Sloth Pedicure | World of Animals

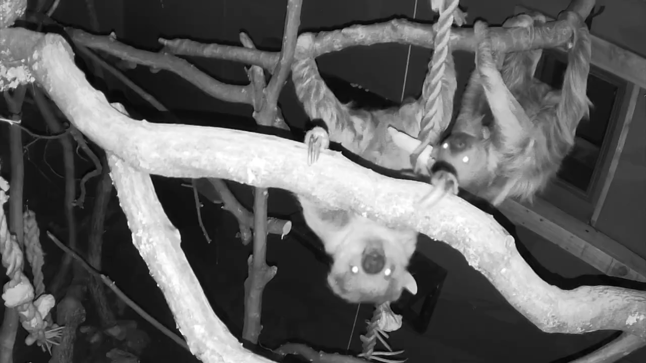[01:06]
and within a couple of hours he was up and about doing his normal behavior and munching away on his food